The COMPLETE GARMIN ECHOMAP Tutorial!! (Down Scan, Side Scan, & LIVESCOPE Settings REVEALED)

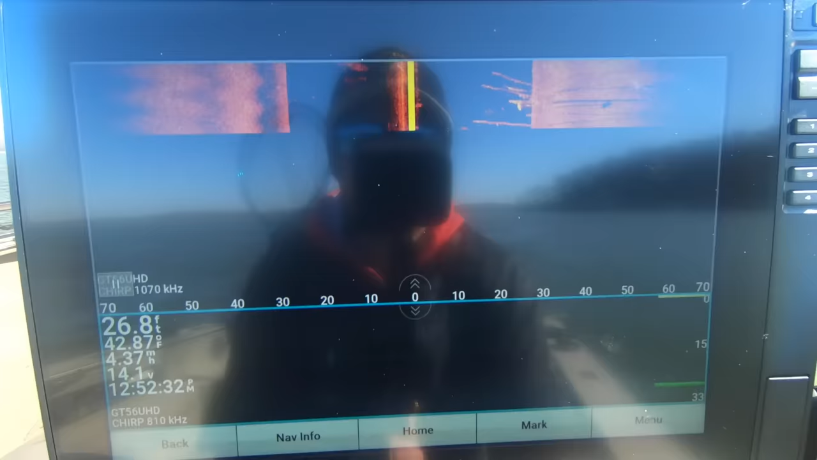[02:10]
On screen: depth 26.8 ft, water 42.87°F
all right so first and foremost i've said this a hundred times and i will say it again the garmin makes it so easy
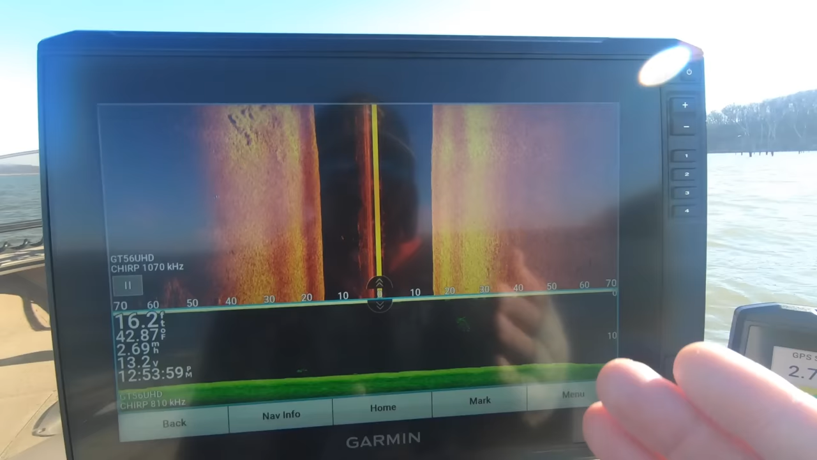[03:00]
on the 126 we've got 12 inches of prime
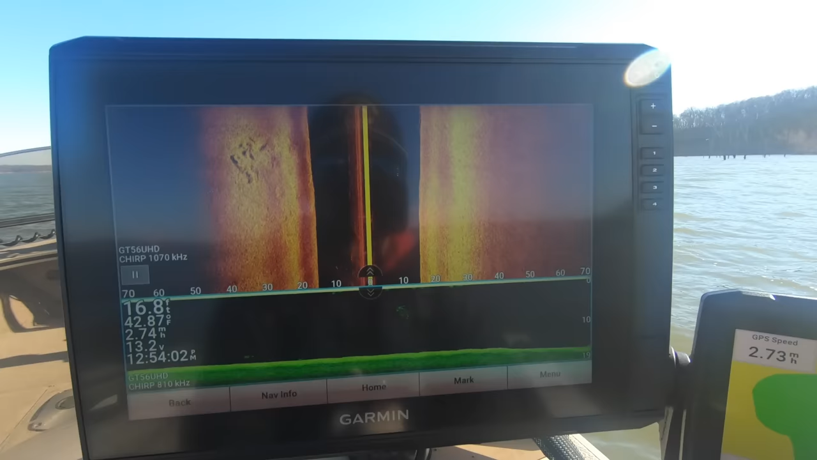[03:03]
On screen: depth 16.8 ft, water 42.87°F
real estate on the screen versus the nine down here like i said that i just used for mapping and
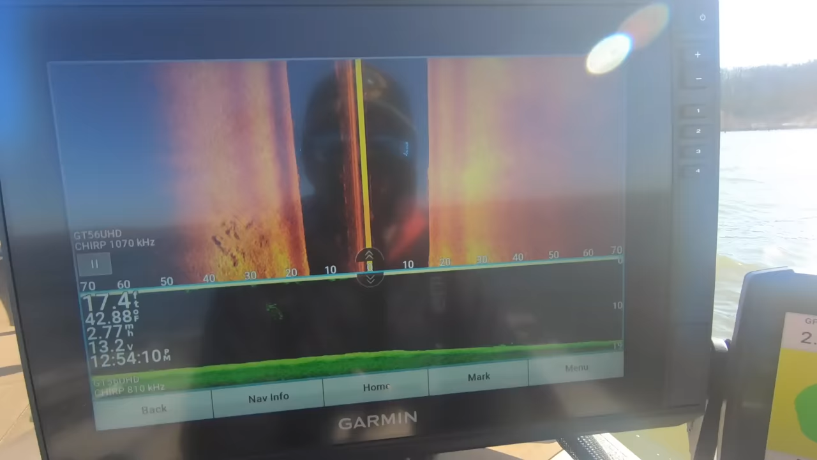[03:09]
On screen: depth 17.4 ft, water 42.88°F
you guys can see i am running the gt56 transducer and
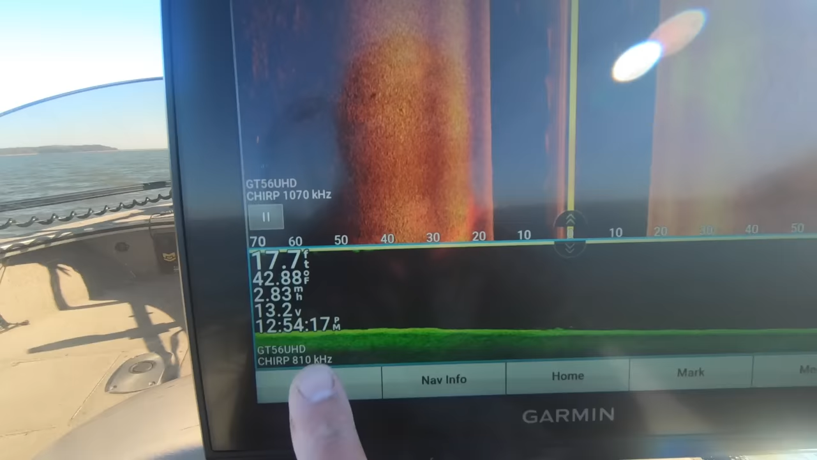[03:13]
right now i'm running down view at
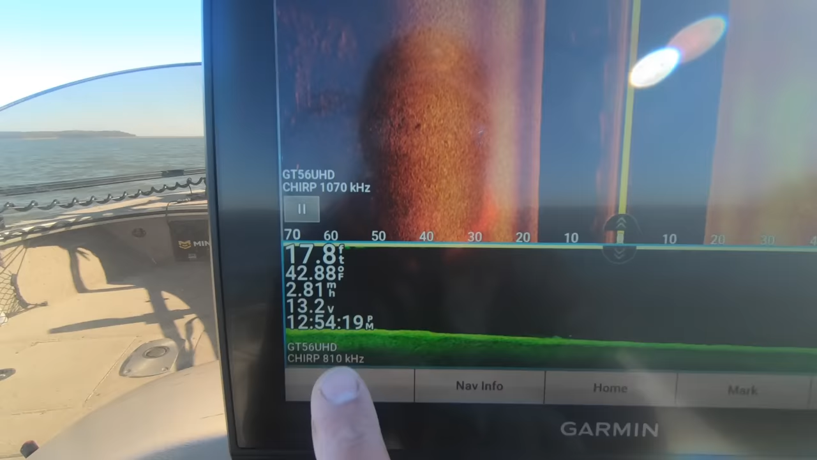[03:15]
On screen: depth 17.8 ft, water 42.88°F
810 kilohertz and on side scan i'm running 1070 so that being said when you are running a split screen situation with down scan and
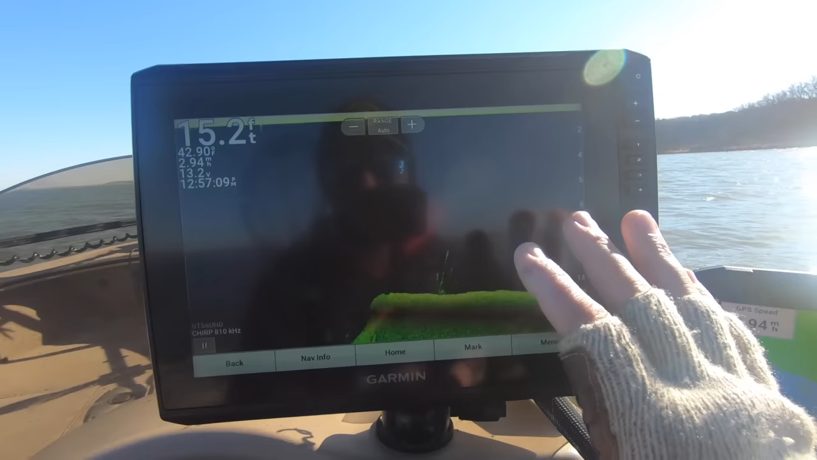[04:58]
On screen: depth 15.2 ft, water 42.90°F
good picture and still get decent coverage
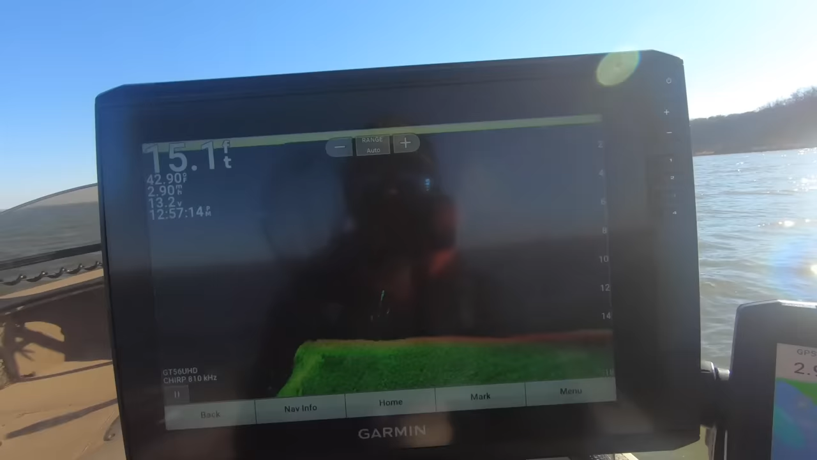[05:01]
On screen: depth 15.1 ft
i used to run just 455 but as you change the frequencies in the menu you
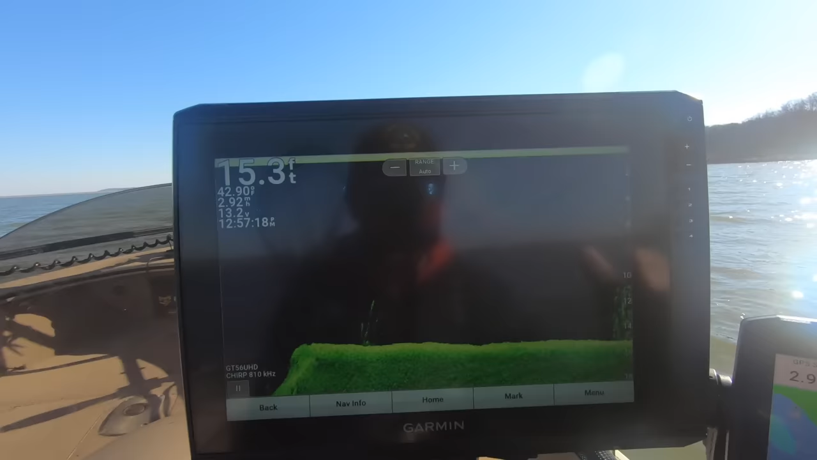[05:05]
On screen: depth 15.3 ft
will see that your picture will change as well colors will appear a lot brighter a lot darker depending on up
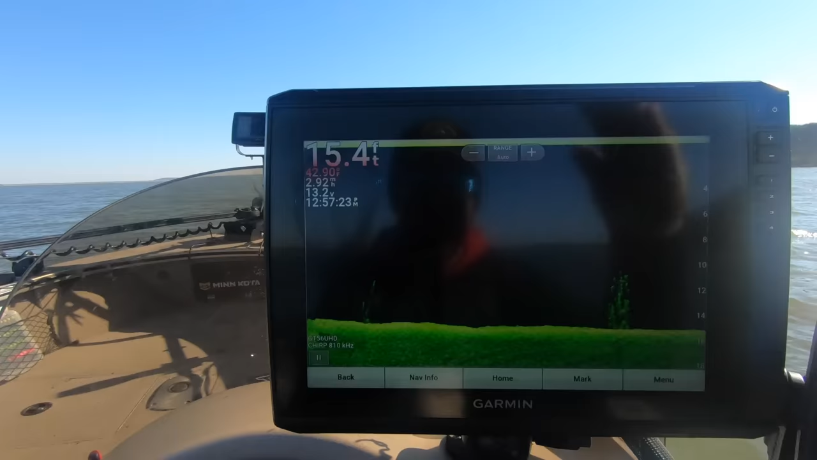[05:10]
On screen: depth 15.4 ft
going up or down with the frequency but again that's just something that depending on your personal preference you're going to want to play around with on your own so that being said let's dive right into the menu here and if you guys are wanting to change your frequencies you just go to menu and
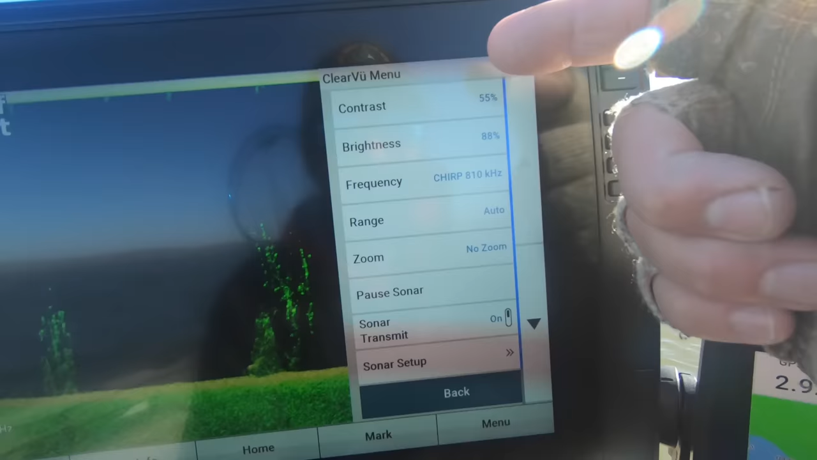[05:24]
then you'll see it brings up the side menu here and then that third option down is your
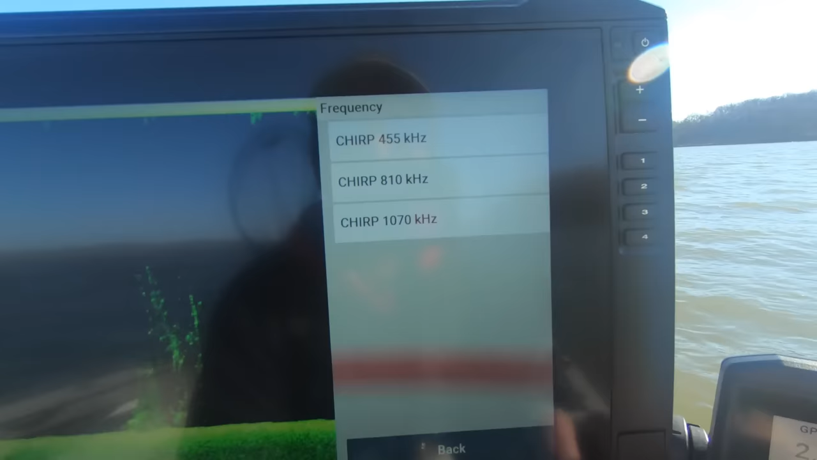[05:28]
frequency and you can drop it from 455 to 810
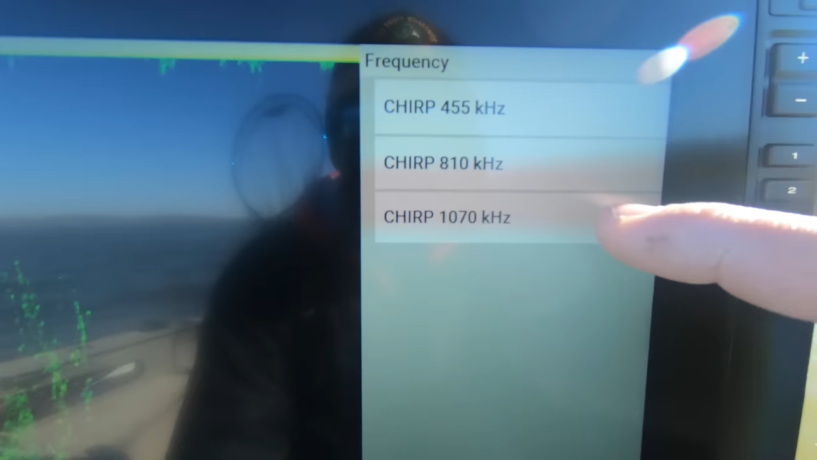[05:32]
to 1070 again just depending on what you want to see so
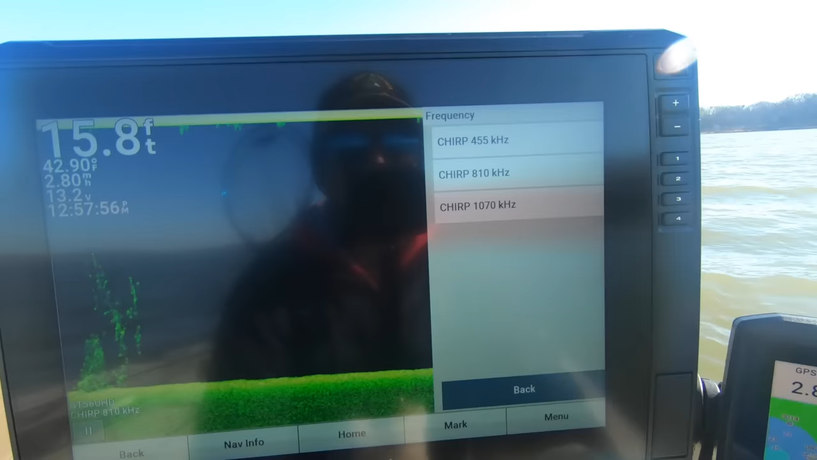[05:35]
On screen: depth 15.8 ft, water 42.90°F
if we change this from 810
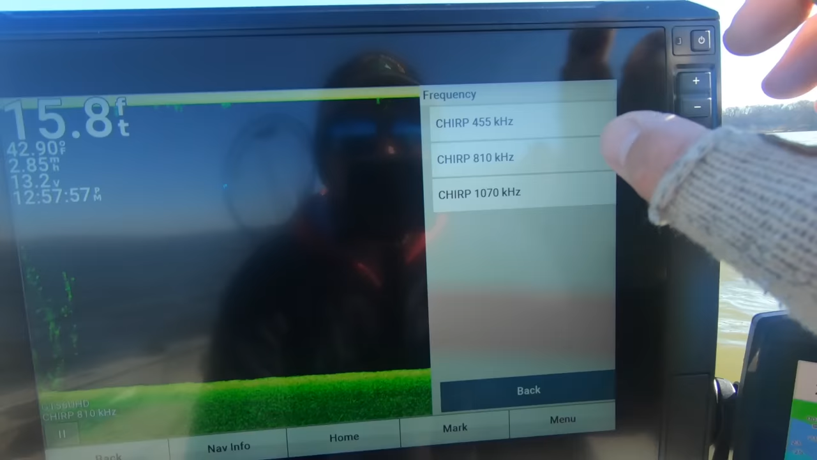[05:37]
On screen: depth 15.8 ft, speed 2.85 mph
to 455 and then go back you'll see that line there see how the color changes from
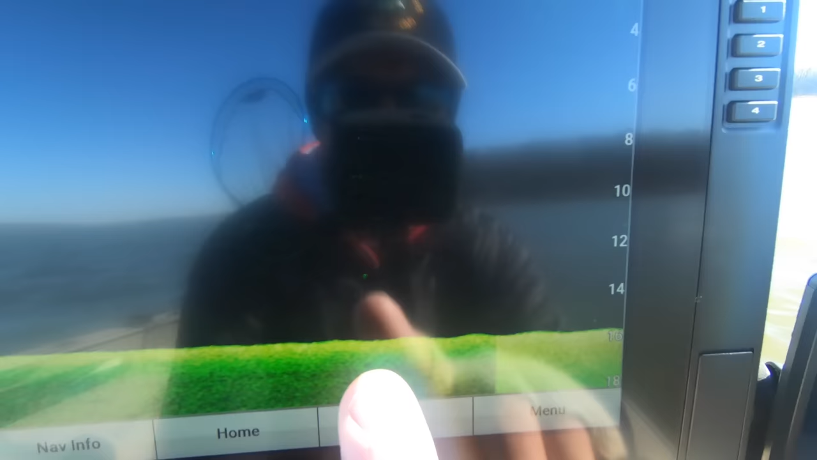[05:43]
darker to lighter
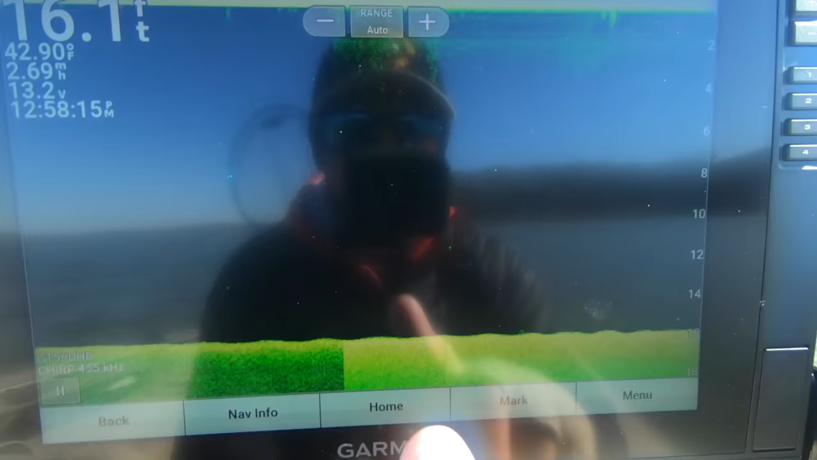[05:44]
On screen: depth 16.1 ft, water 42.90°F, speed 2.69 mph
that's a pretty big difference right there so it's going to make things appear a little bit more blown
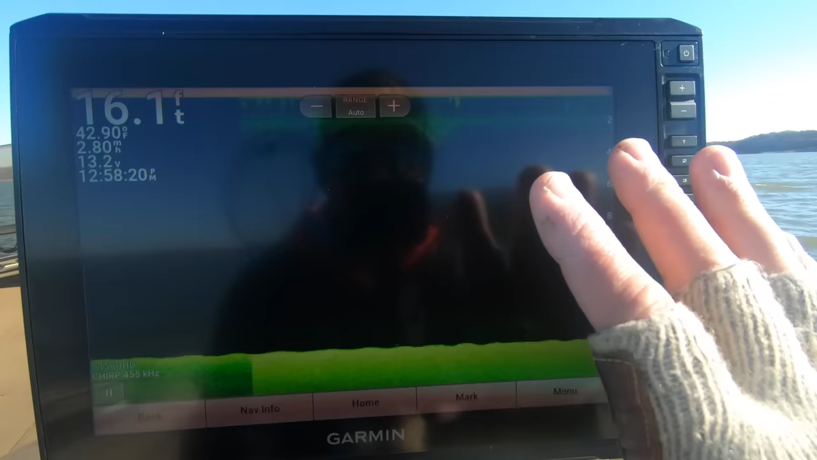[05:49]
On screen: depth 16.1 ft, water 42.90°F
out and then you're going to have to adjust your brightness and contrast from there but i'm just going to switch this back to 810 where
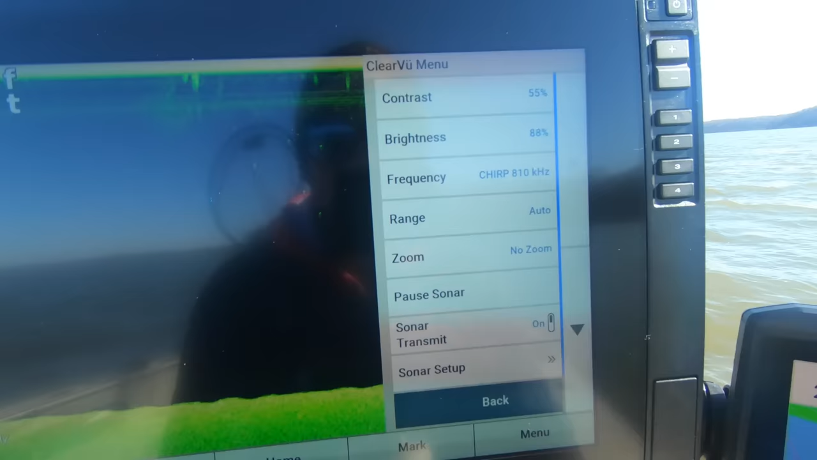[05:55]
we're comfortable with